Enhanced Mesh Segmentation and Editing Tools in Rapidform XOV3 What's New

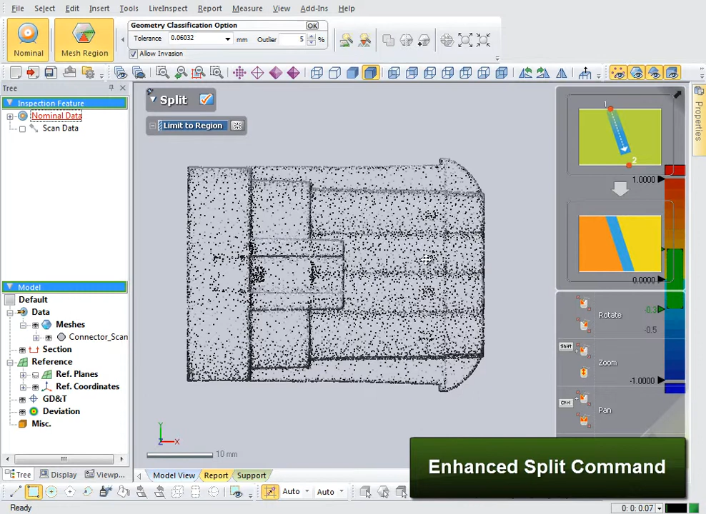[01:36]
Splitting can now be achieved with a paintbrush or by drawing a polyline.